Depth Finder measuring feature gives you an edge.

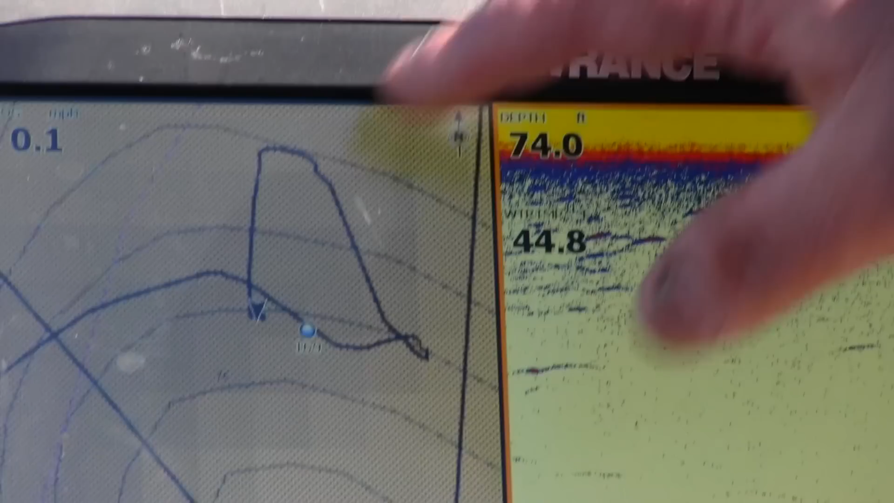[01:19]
On screen: depth 74.0 ft
I threw it apparently in the wrong spot because we've missed the way point but
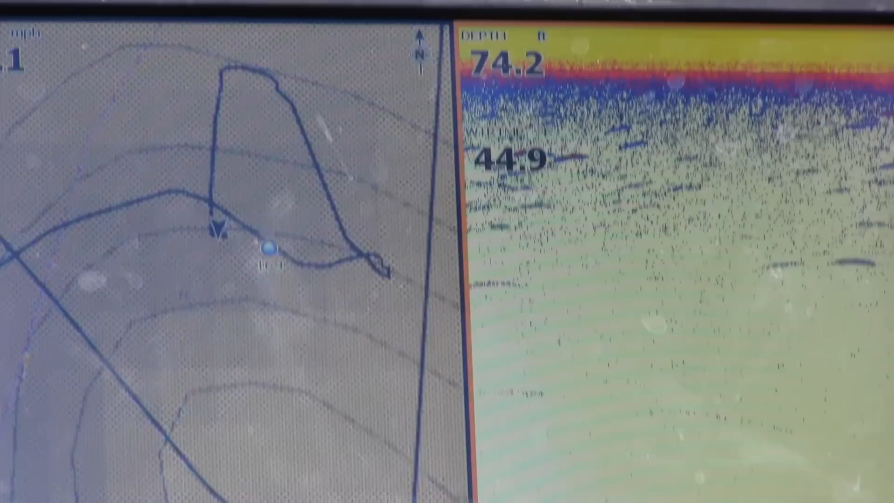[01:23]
we're gonna figure out how much we missed it by but it's the way that the
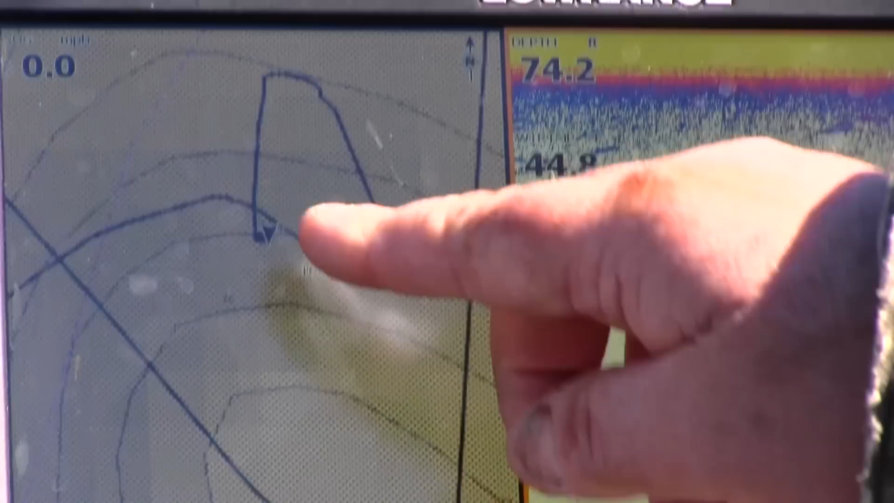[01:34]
gonna have to put my anchor right up above it here as it comes
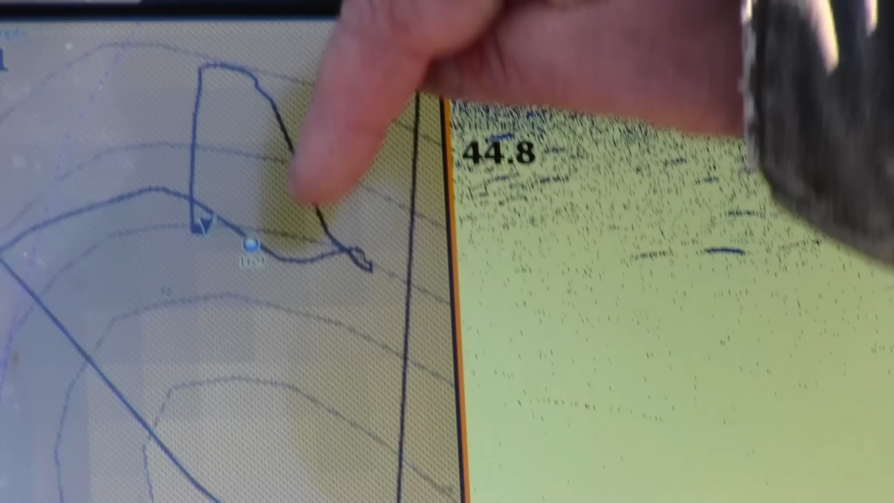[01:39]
down but it's actually hitting it at an angle if you can see the the way the water is running right now it's like say hitting this point and being pushed around as it's coming at an angle so
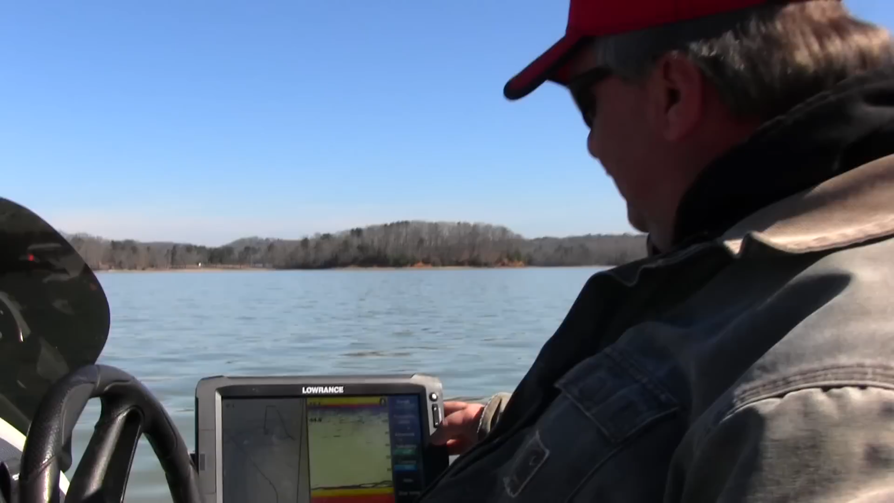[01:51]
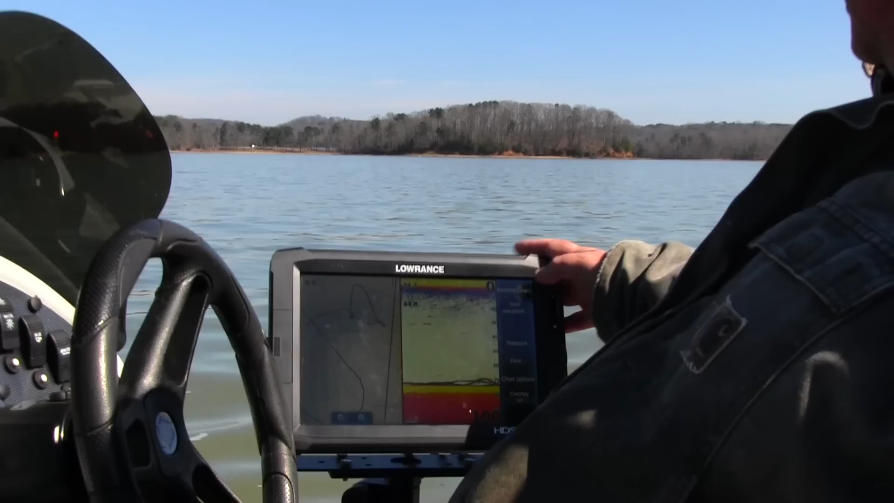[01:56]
these fish finders have measuring tools on them and will measure from one one spot to the next
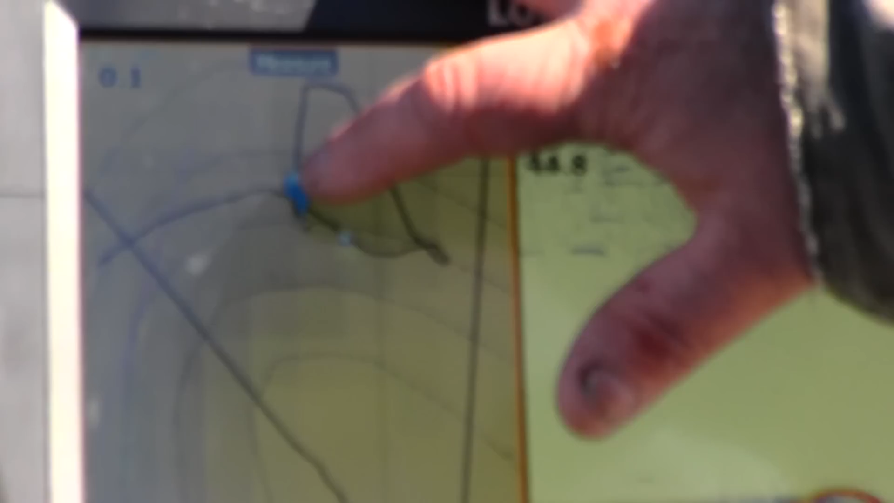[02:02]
all right it says finish measuring we're looks like we're just about 20 foot away from
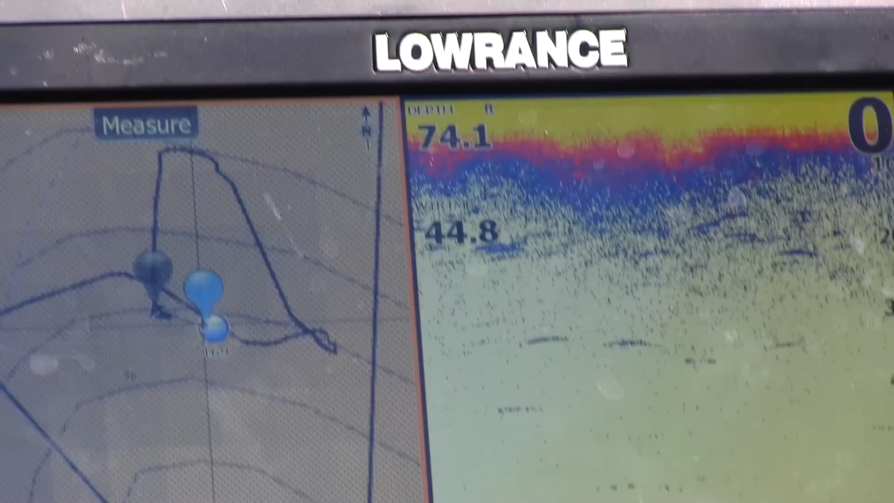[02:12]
where we were when it was intended to be that way we need to get over
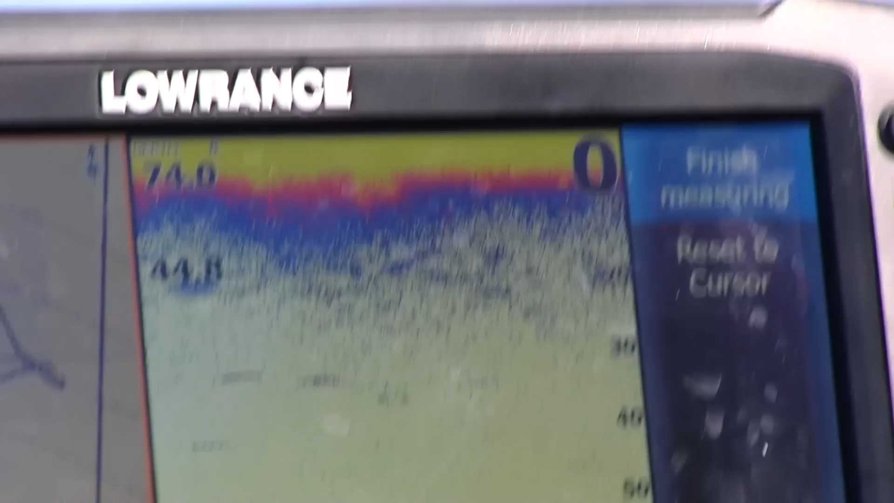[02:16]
that way to 20 more foot but you know the fish are still just moving right
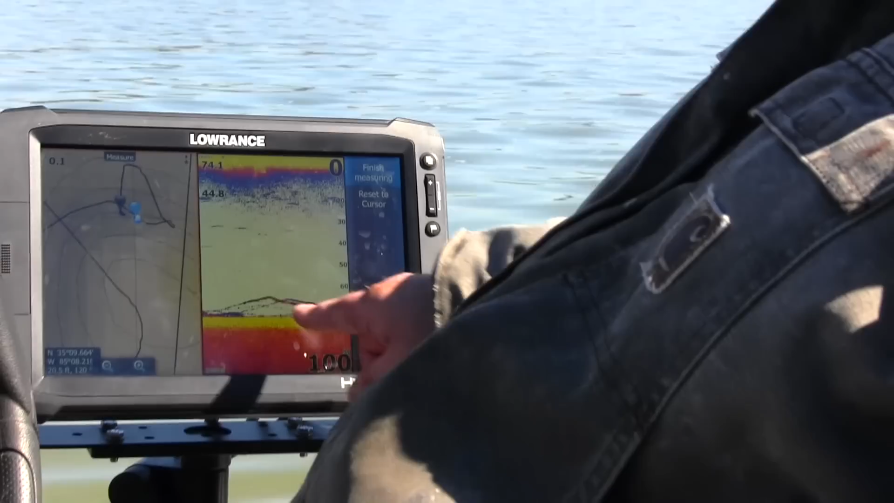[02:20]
in and out you can see him right now coming in the screen the fish are just we're in the general area so you know the anchor is important how you get on it and the way the current is hitting but in this case here it looks like that we've kind of hit the general area this is a big area but the GPS can get it down to
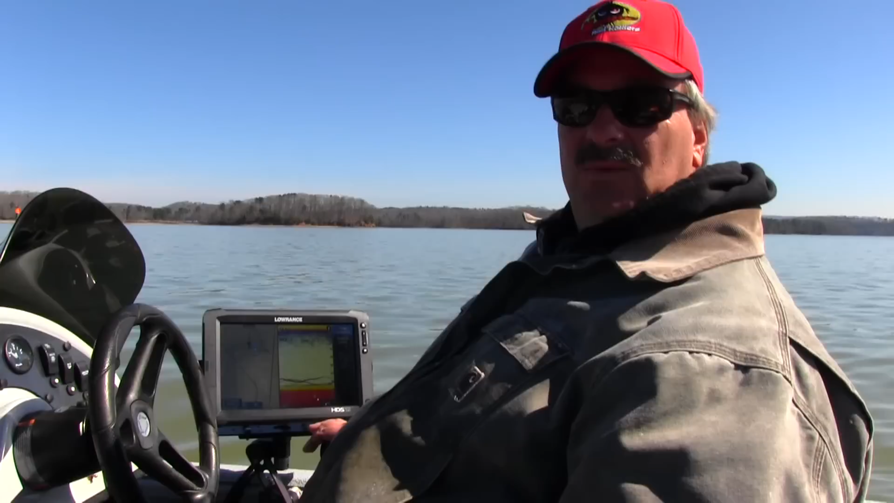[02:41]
pretty close to where where it happened where it's happening but that's a pretty good tool too that just kind of shows you where you're at you know if you if you anchor it up and you want to know how far the back behind the brush pile is that you're throwing in you can use that also you know if that brush pile was down in here you'll know it's 84
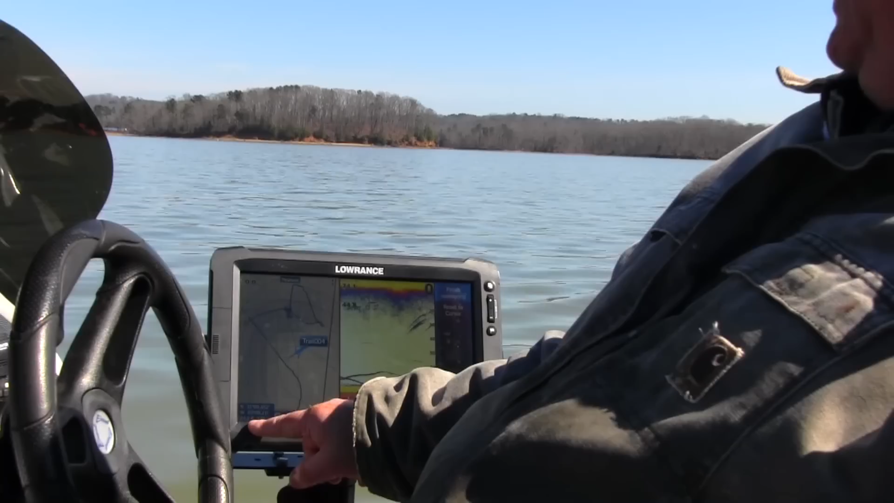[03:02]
foot away from you wherever you put the blue it's 70 foot
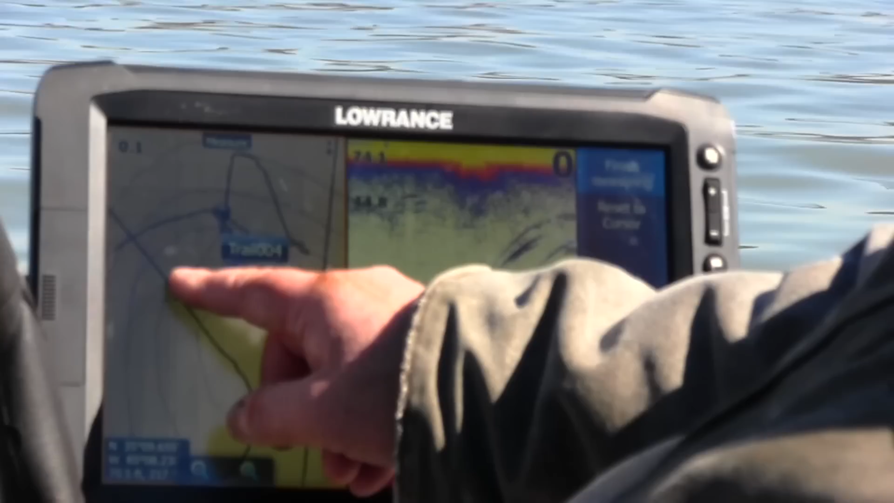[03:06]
let's see here let me go here I'm gonna finish measuring
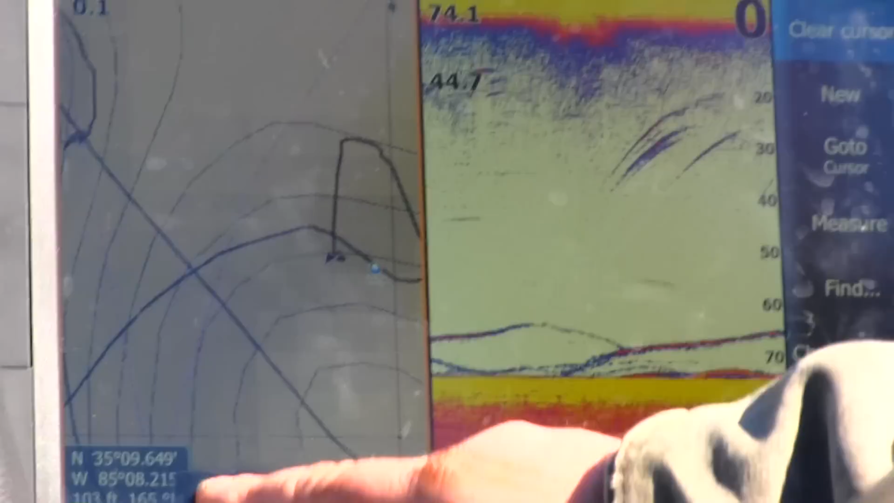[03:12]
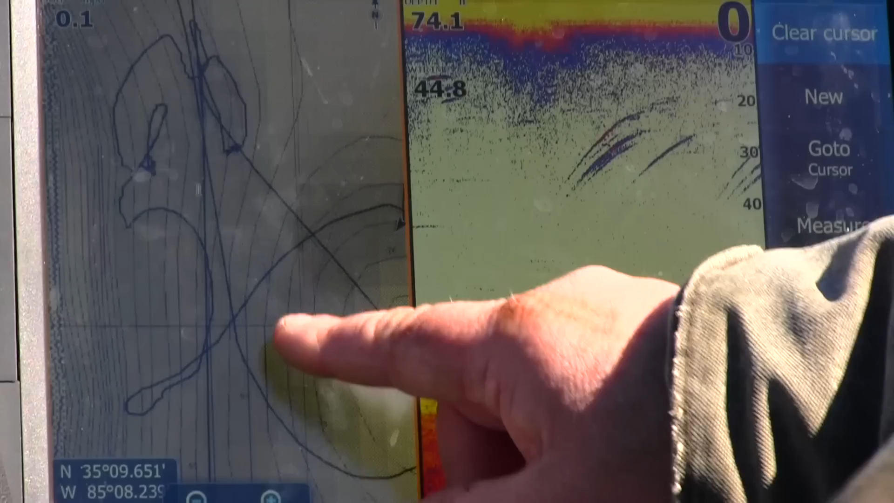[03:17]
all right there's a green buoy right over there from where we're sitting and
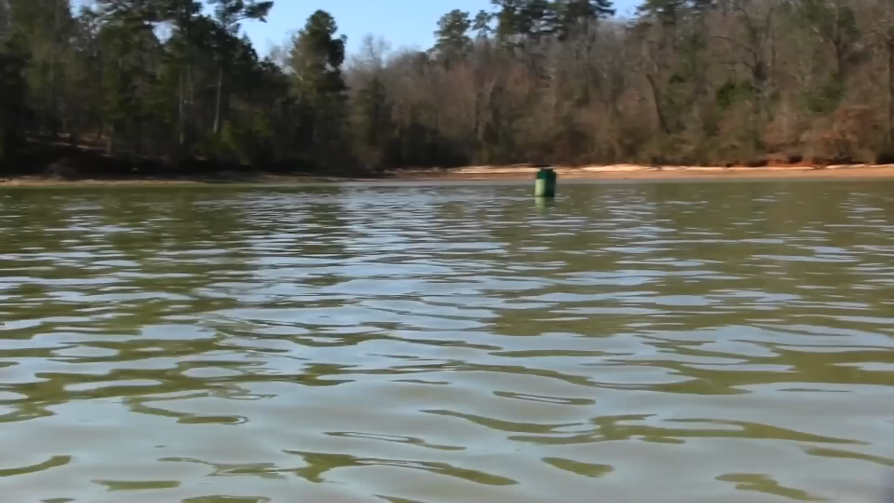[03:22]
we'll measure how far we are from that green buoy from where we are here so
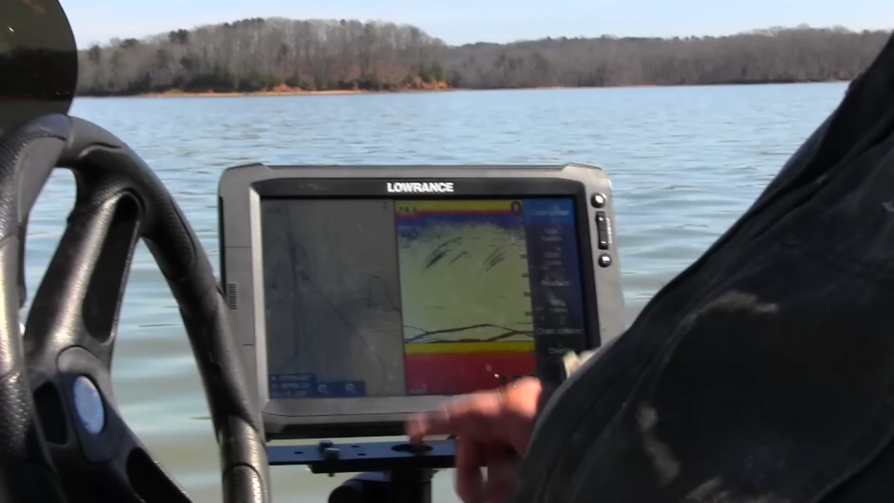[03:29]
what we're gonna do is hit measure we'll take this all the way over
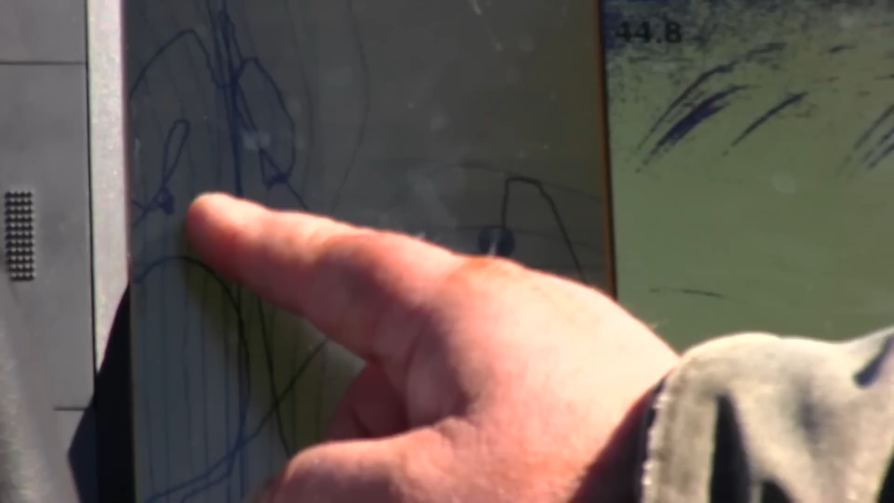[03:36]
to the green buoy and it's a hundred and sixty-one foot from